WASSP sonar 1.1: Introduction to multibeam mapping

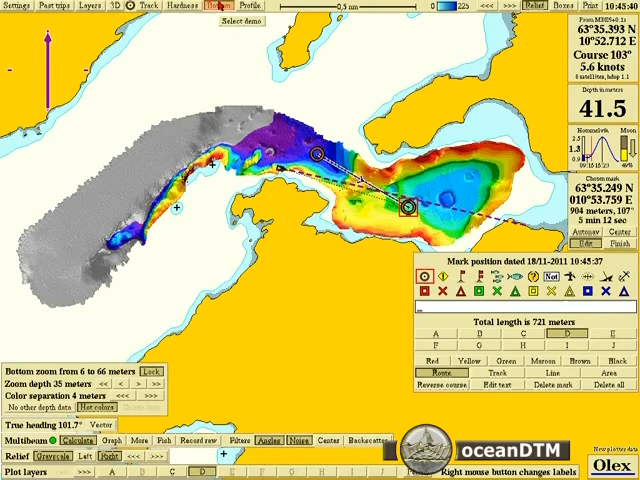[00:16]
On screen: depth 41.5 m
And here we have a profile across just to show you the three dimensions.
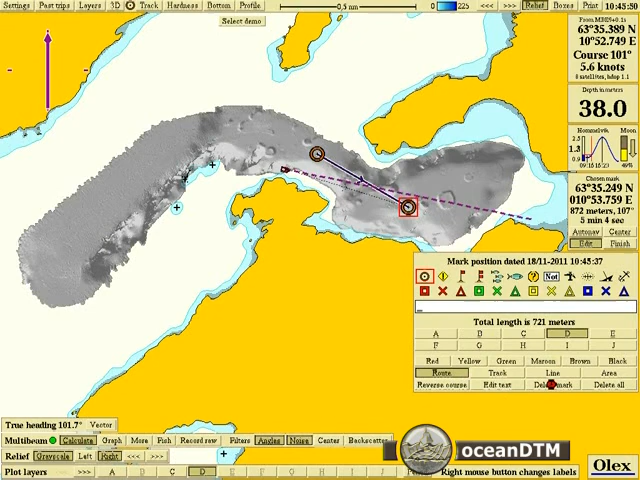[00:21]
On screen: depth 38.0 m, speed 5.6 kn
You can also look at the backscatter.
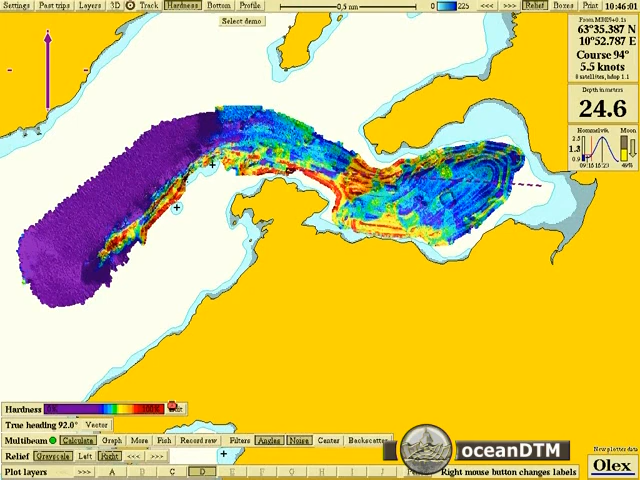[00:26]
On screen: depth 24.6 m
So that shows you the amount of energy returned by the sonar and gives you an idea of the hardness of the ground type you're going across. It lets you divide up the area into different types. You can see there down in the deep basin we've got soft sediments as you'd expect. And across the ridge, rocky ridge, it's hard. So it's another layer that lets you examine what the acoustics are telling you. So it's very useful.
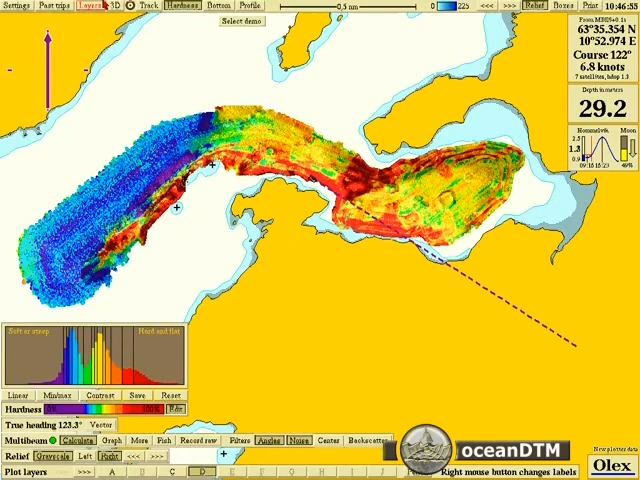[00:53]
On screen: depth 29.2 m
You can also look at your information in three dimensions. So you can have a 3D camera and look through it. This is a very simple way to navigate through the 3D scene that you've created.
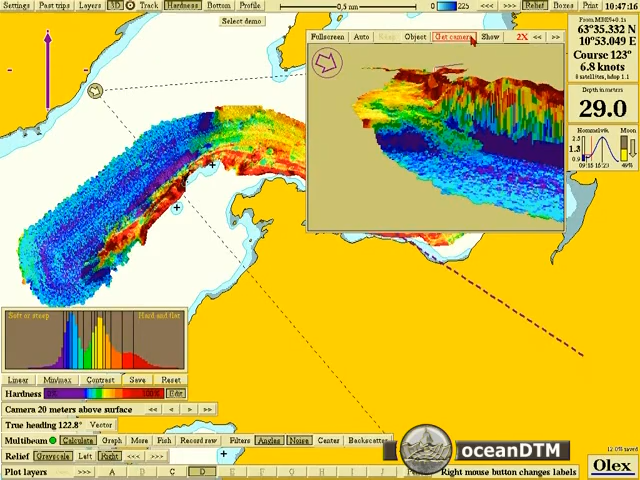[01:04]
On screen: depth 29.0 m, speed 6.8 kn
It can also be used to visualise the data as it comes in, in real time. Here we have a speeded up version of an actual WASP survey.
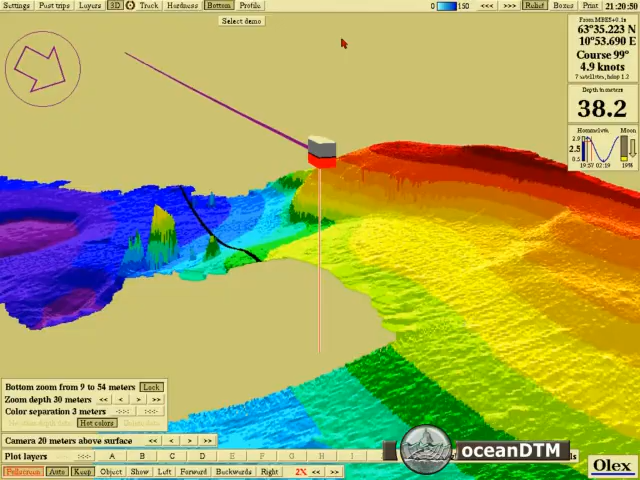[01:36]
On screen: depth 38.2 m
So you can see here, again, we're visualising the data coming in in three dimensions. And you can see as we go down the slope, the total swath width gets larger.
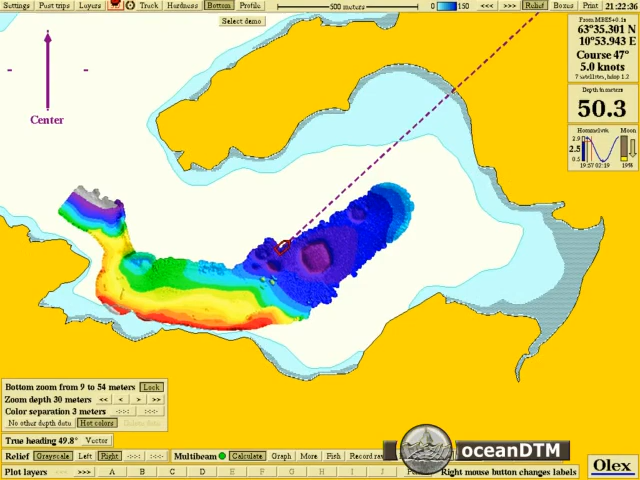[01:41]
On screen: depth 50.3 m
And that allows you to map much more quickly. So here's another example.
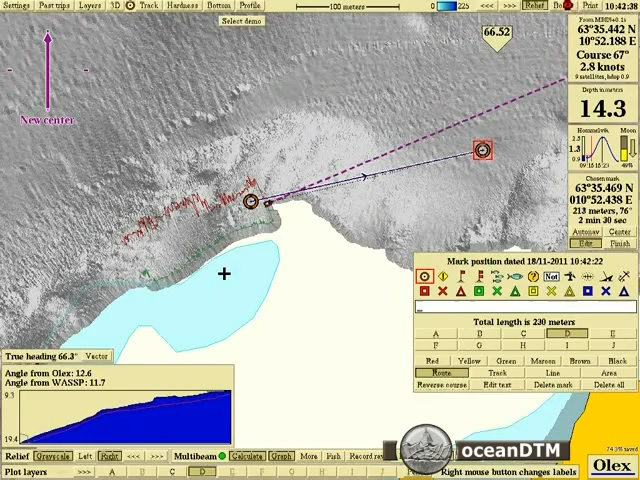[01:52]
On screen: depth 14.3 m
We're starting off in 12 metres of water depth and the swath width is quite narrow. The data density is also greater. So you have the same 112 beams spread over whatever swath area you are covering.
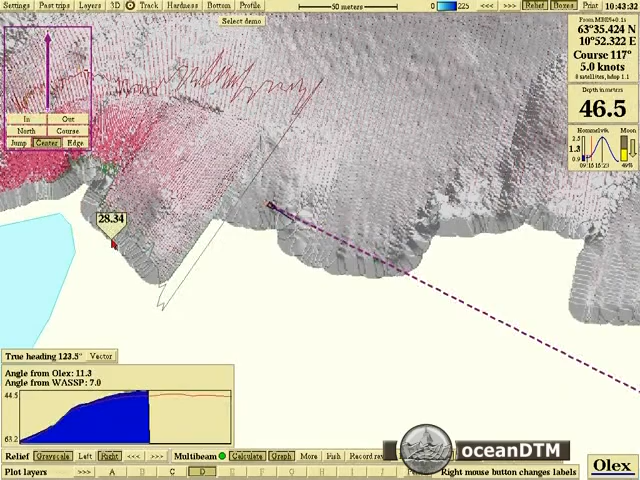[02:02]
On screen: depth 46.5 m
So you have greater data density in the shallow water, but better coverage in the deeper water. There are other factors that affect system performance, but that will be covered in another video.